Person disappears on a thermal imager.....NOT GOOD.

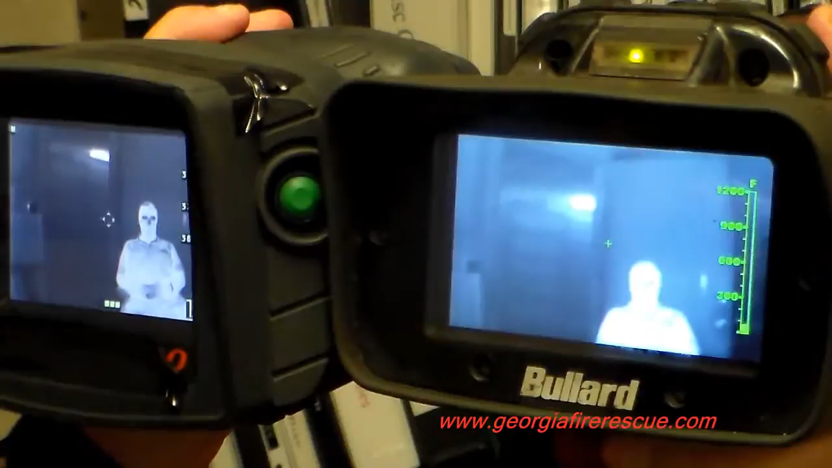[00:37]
Now, I'm going to set this down.
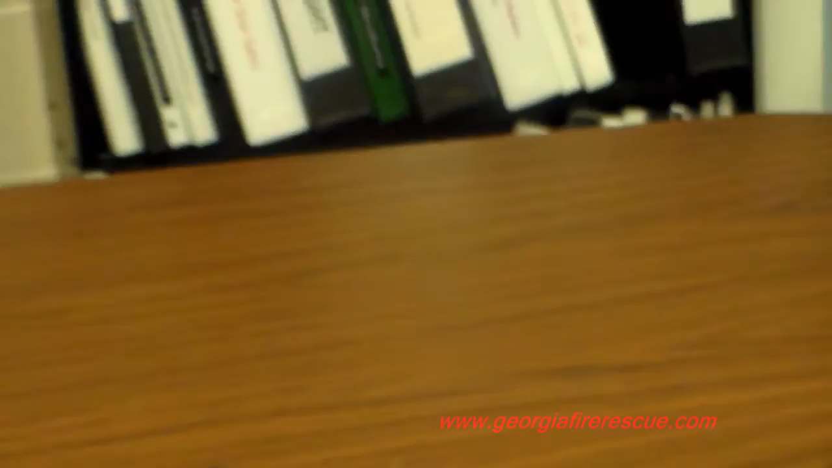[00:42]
We'll bring a heat source into the view here,
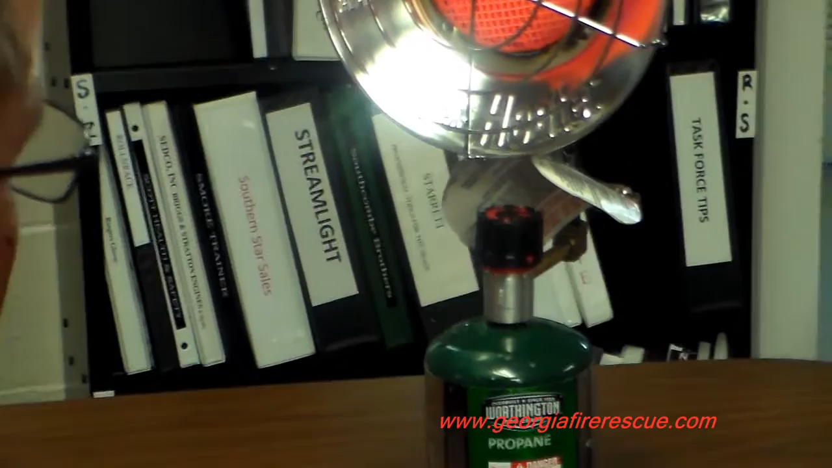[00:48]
and then we're going to take a look and see what we can see here.
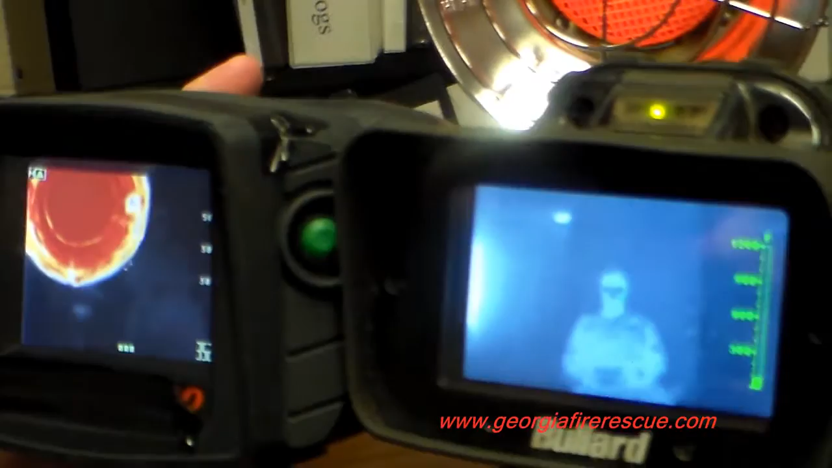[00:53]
Here, we see the human in the board,
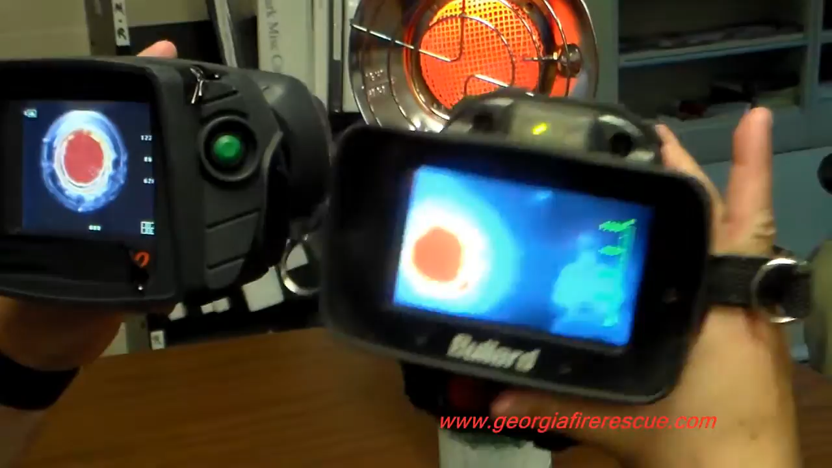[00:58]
which is the one in my right hand, but in the left hand,
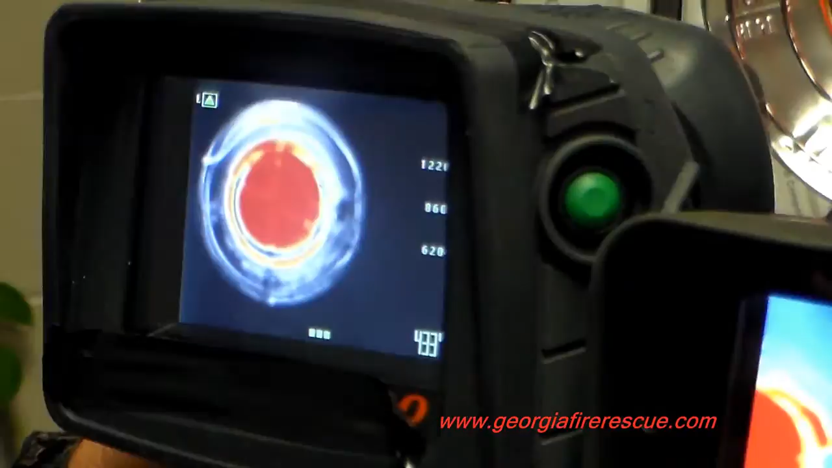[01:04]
the human being and the doorway both are completely gone from view.
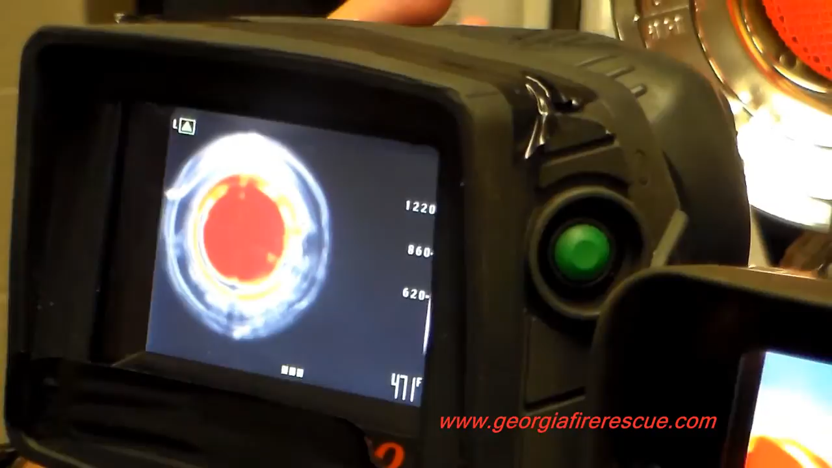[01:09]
This could be a critical moment right now when we're trying to save a human life,
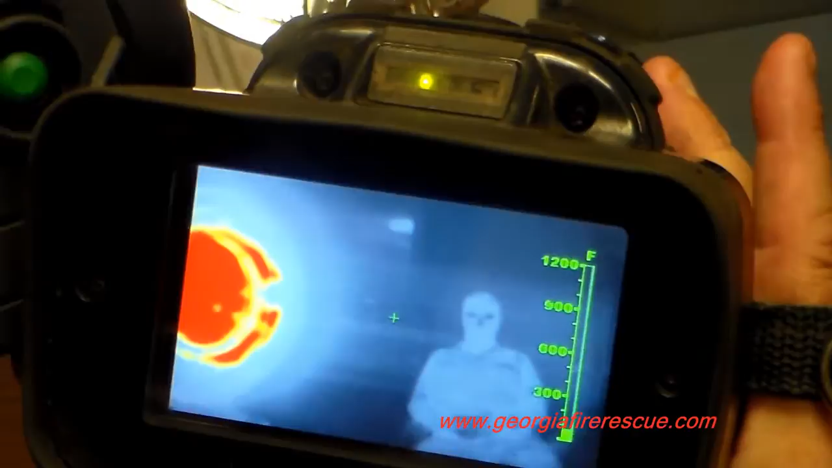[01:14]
On screen: scale top 1200°F
or evacuate the building, or try to find our way through this building.
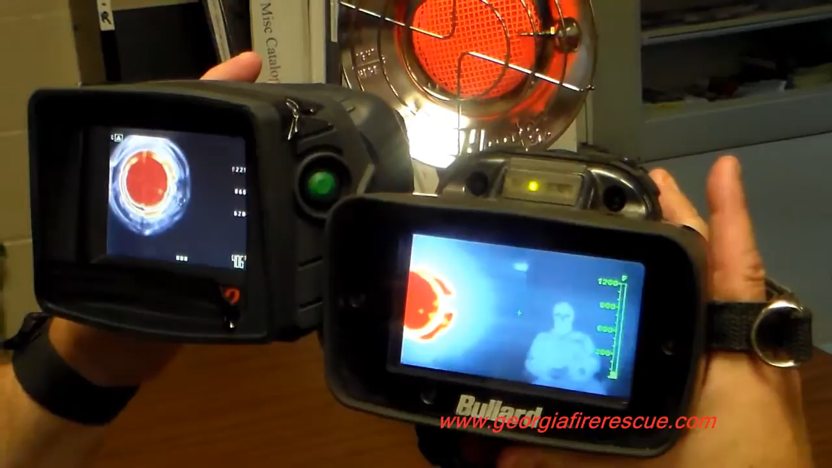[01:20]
As I move away from the heat source,
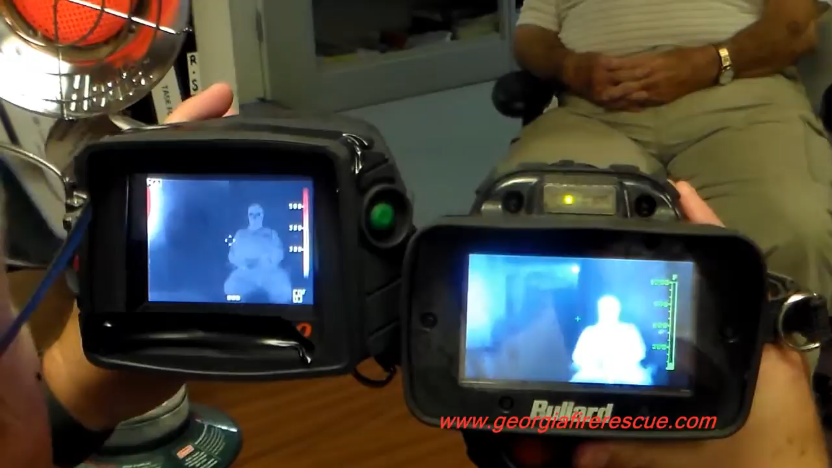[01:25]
we then see that we are able to recover, and both imagers,
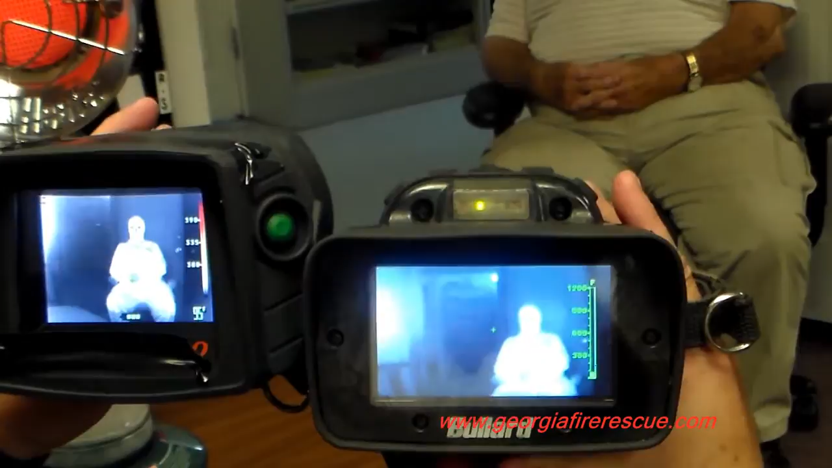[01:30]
left hand and right hand, are very effective in non-fire situations.
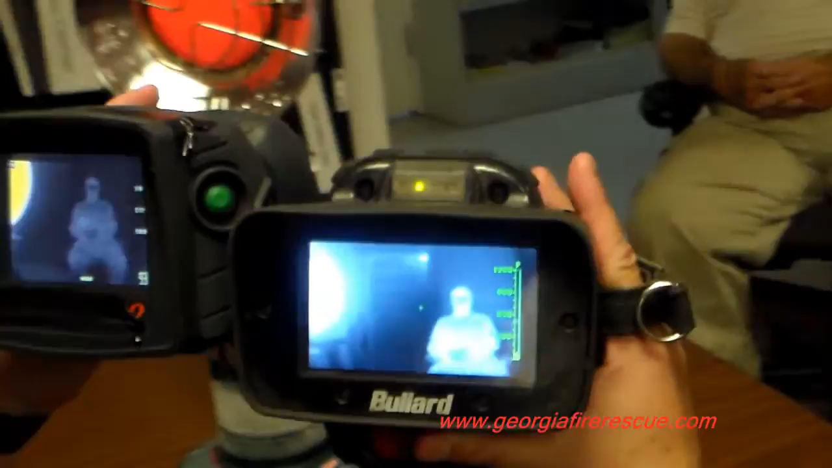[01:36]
But, when we bring a fire into the view,
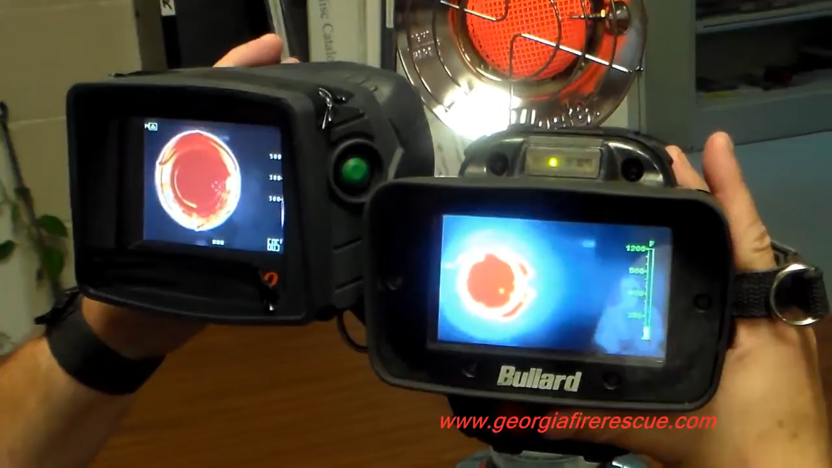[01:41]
and we're working in this fire environment, as you can see in the right hand, the Bullard T4 Max, we can see the doorway, we can see the human being.
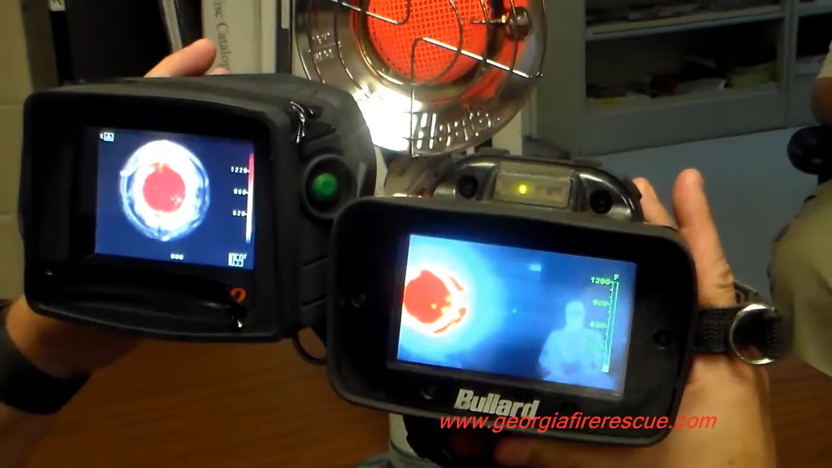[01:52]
But in the imager that's in my left hand, we no longer can see the doorway, and we no longer can see the human being.